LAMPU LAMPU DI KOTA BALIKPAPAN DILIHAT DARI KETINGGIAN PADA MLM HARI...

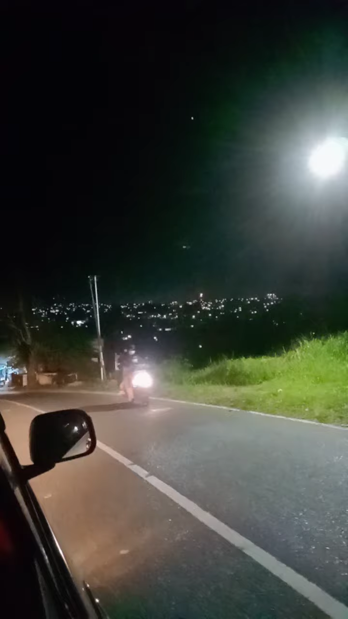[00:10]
Balikpapan Inilah Kota Balikpapan di malam hari Dilihat dari Daerah Kampung Timur Ya Bunda Tampak lampu-lampunya terang Lampu-lampunya Banyak sekali Bunda Bagus ya Bunda Pemandangannya
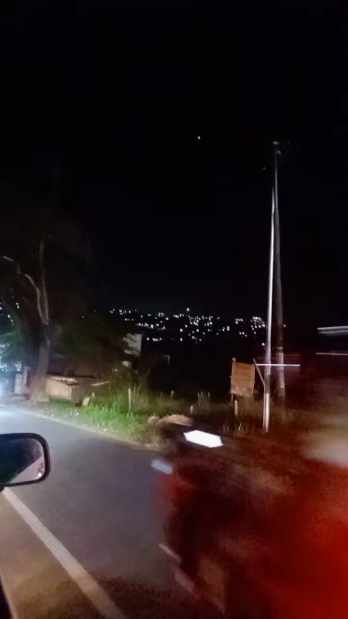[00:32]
Ini kami Dari arah Kampung Timur Menuju ke Gunung Sari Bunda
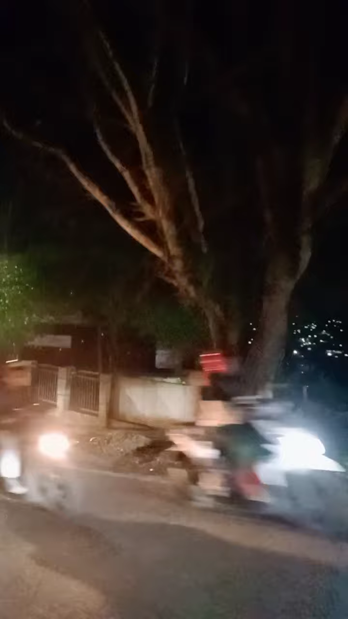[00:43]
Disinilah pemandangannya Lumayan bagus Bunda
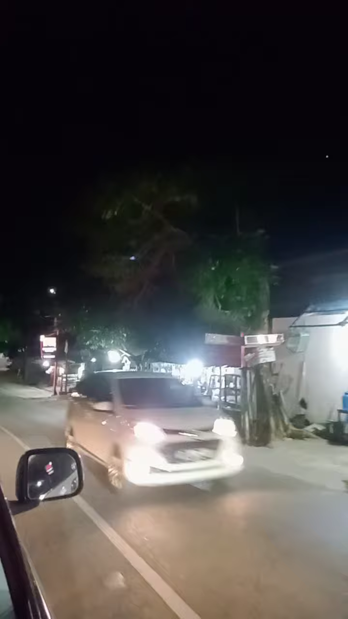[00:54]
Tadi lampu-lampu yang banyak Tadi Bunda Itu adalah lampu-lampu
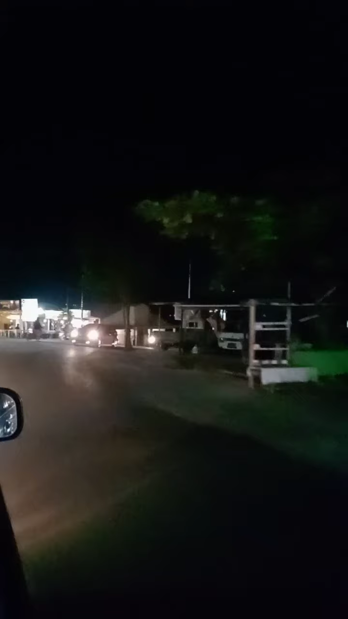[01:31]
Inilah Bunda Pemandangan di Kota Balikpapan Pada malam hari Lumayan Banyak lampu-lampu Penderangan di Toko-toko Di pinggir jalan ya Bunda Pemandangan di Kota Balikpapan
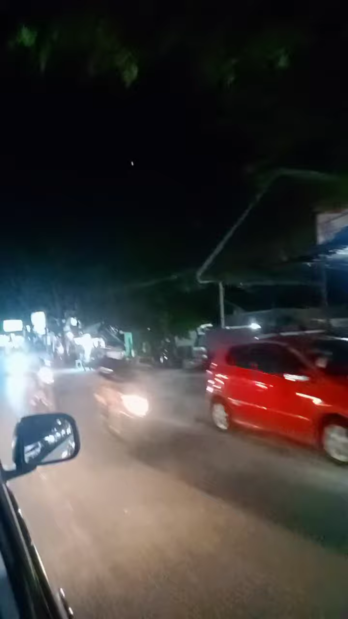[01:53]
Masih Belum terlalu padat Kendaraannya Jadi masih
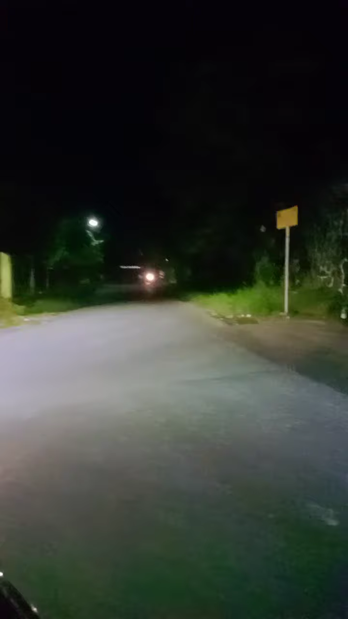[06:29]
Kuliner Atau Penjual Kelontong Ya Bundanya Mulai sepi Tetapi nanti Mulai masuk